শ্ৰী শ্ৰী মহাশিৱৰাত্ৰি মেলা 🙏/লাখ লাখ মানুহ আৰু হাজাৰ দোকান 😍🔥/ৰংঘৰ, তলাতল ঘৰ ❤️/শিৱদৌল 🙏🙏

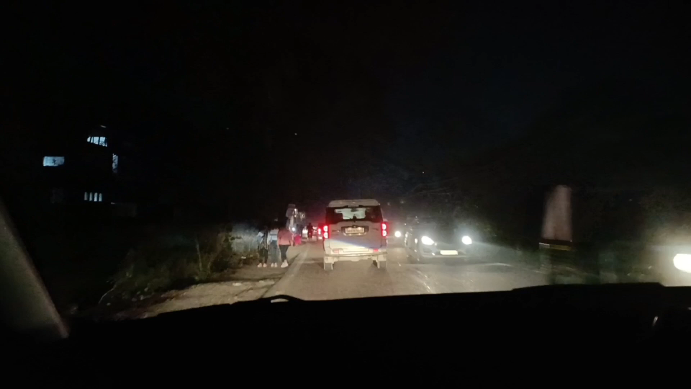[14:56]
ইয়া দেখিছে ইয়াত খুব বেছি ডাঙৰ এখন বজাৰ বহিছে যাওঁতেও দেখি গৈছো আৰু আহোঁতেও দেখিছো খুবেই বেছি ডাঙৰ বহুত দীঘলীয়া
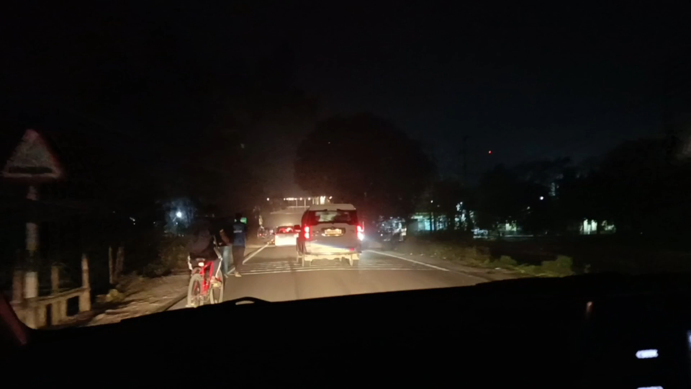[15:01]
বহুত ডাঙৰ এখন বজাৰ বহিছে এইটো
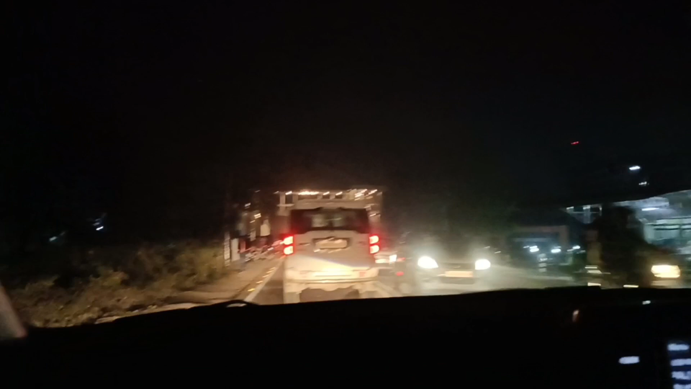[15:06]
শিৱসাগৰ পৰা আহোঁতে ডিমৰ নোপোৱাৰ আগত হয় নামটো মই